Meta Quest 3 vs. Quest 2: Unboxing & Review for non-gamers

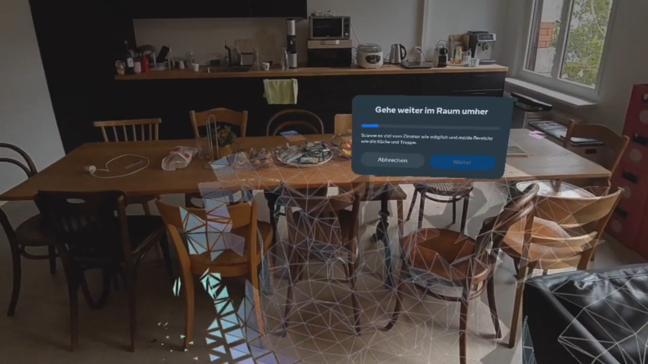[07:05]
and as you can see it will tries to map all the physical objects and
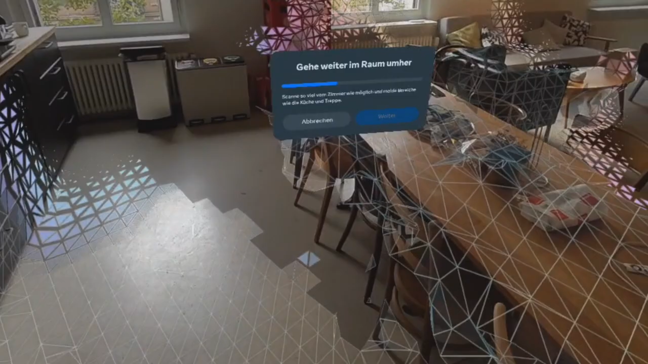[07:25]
try to map all the physical objects
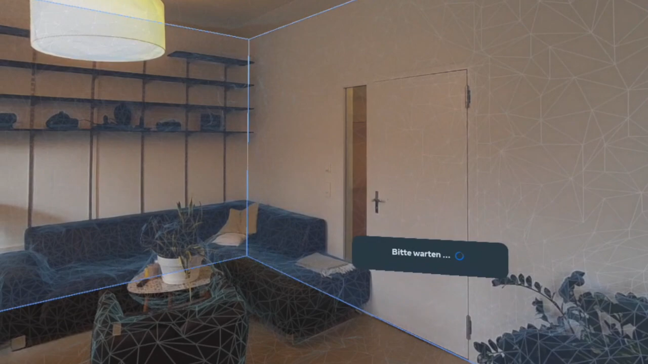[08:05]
you could also add all the furniture but we don't do this for now